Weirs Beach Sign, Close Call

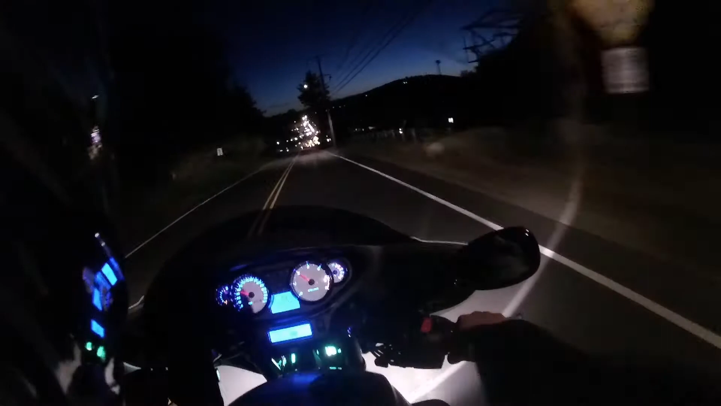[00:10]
The car is going up through. See, I want to get a picture of the Weirs Beach sign. I'm going to post it to Instagram if I can. I'm going to have to take it from the other side where people are leaving Weirs Beach. So I might have better luck doing it that way. I don't know. I'll wait and see. Have high hopes.
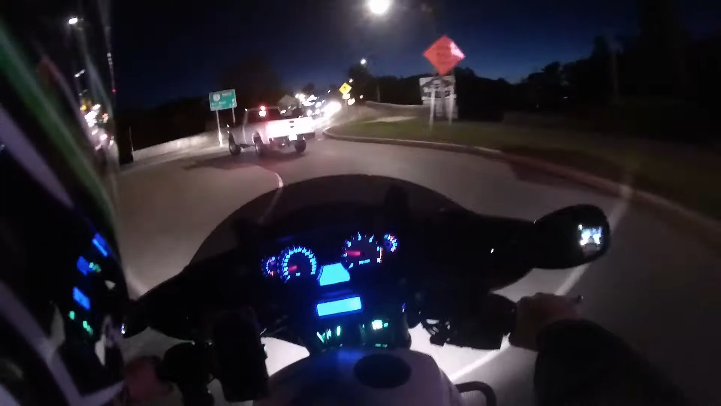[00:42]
And there's the Weirs Beach sign. So I want to get a picture of it from the other side. I think I can. Oh man, there's a lot of bugs down through here.
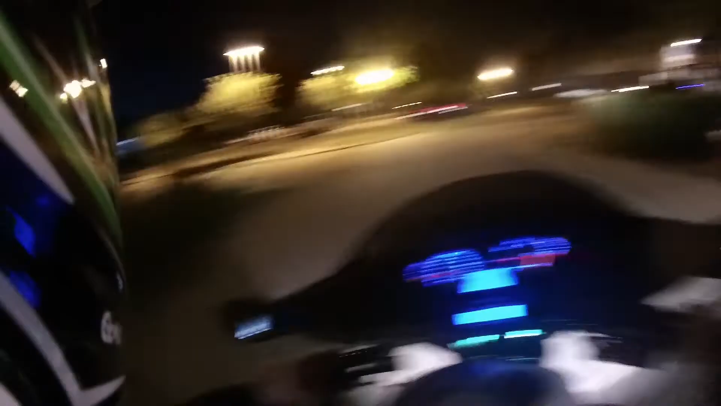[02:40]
See how bad the photo is?
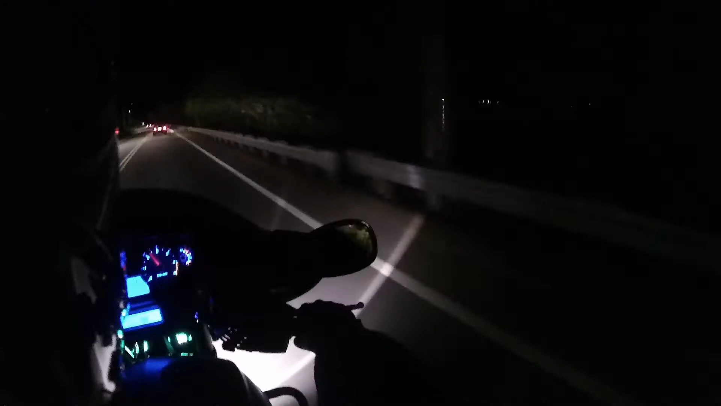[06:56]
Slightly. More and more every day. But I haven't done a night video in a while, so... Well, I recorded the other night. And, I had a guy pull out in front of me. I'm gonna put the footage in right now.
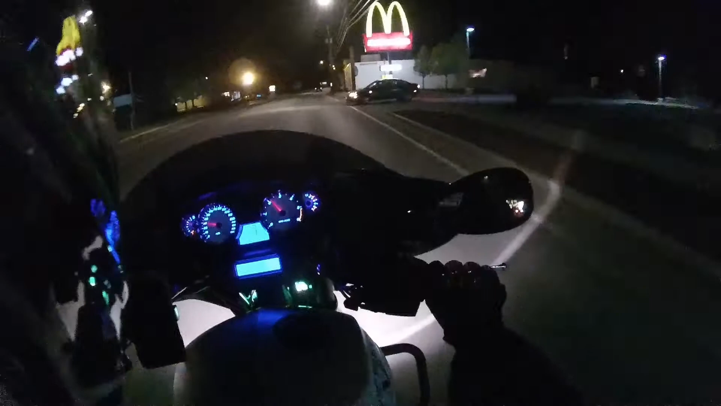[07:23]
But it just... I mean, I couldn't find the horn in time. I actually turned my radio up like two or three notches because I was trying to hit the horn so fast. But I did eventually find the horn. But I was so pissed off because that was the third time in that night that I'd either had a car pull out in front of me.